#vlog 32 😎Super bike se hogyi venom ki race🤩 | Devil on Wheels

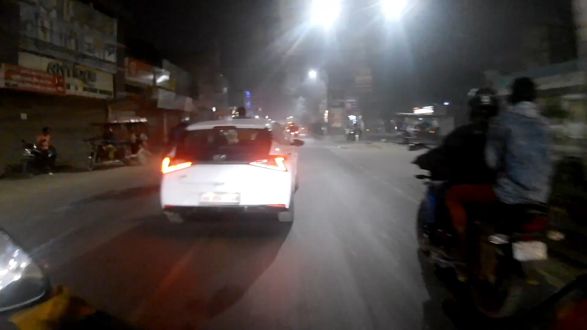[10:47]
ए छोटा सा बच्चा बाहर निकला हुआ है भाई, सनरूफ का यही फायदा बाहर सच में,
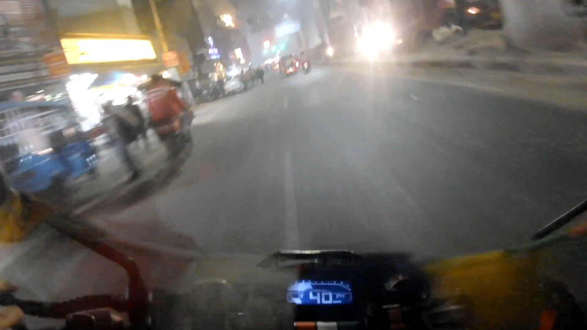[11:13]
भाई, कूद जाओ रोड पे, कूद जाओ, सही है खाली है, कूद जाओ
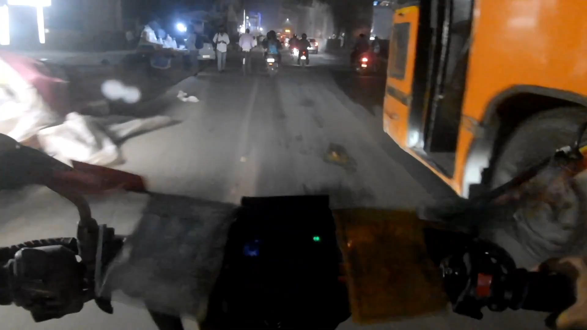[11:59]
चौमू ने गाड़ी बस लग रही है भाई साहब, कुछ भी कहो एलईडी लाइट बढ़िया लग रही है।
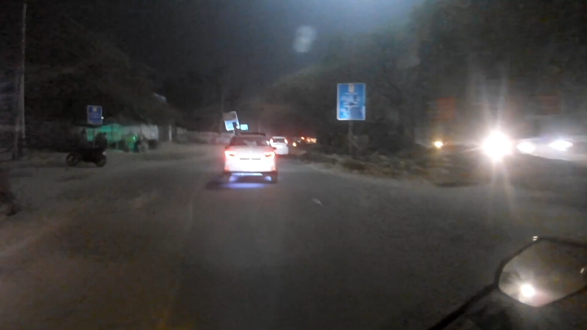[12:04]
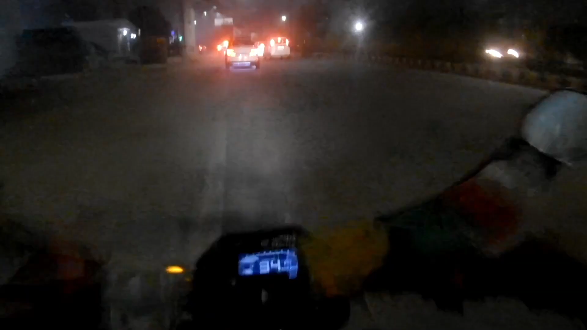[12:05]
ओए वैनम फूल गया भाई, रोड नहीं दिख रही यार रात को अंधेरे में, एक तो इसमें भाई वो लगा रही मुझे फॉग लाइट, दिखती नहीं भाई, वैनम की हेडलाइट ही अजीब सी है, हल्की सी, अंधा थाला।
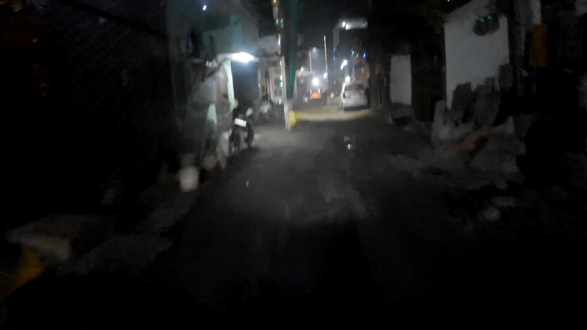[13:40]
अरे भाई देख इन्होंने कहाँ खड़ी कर रखी है गाड़ी, बीच रोड पे खड़ी करके बैठे हुए हैं, अरे भाई इसे सीधी खड़ी कर लेता प्रभु, बिल्कुल टेढ़ी खड़ी कर रखी है,
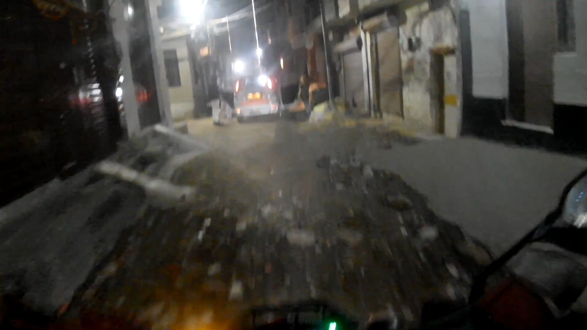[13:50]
ये देखो भाई कहाँ इसने बीच में खड़ी कर रखी है,
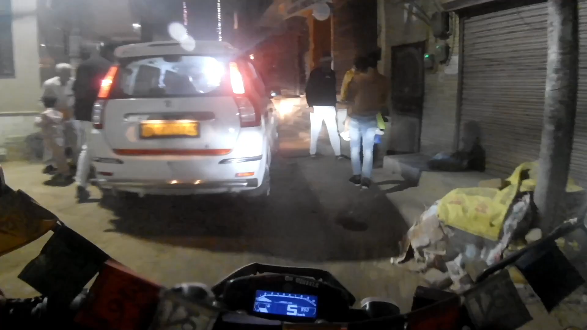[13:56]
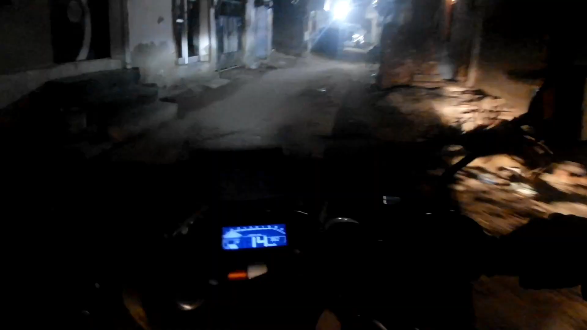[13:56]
बीच में खड़ी करके बैठा गाइस, बिल्कुल तिरछी सीधी खड़ी कर ही नहीं रखी चौमू ने भाई साहब,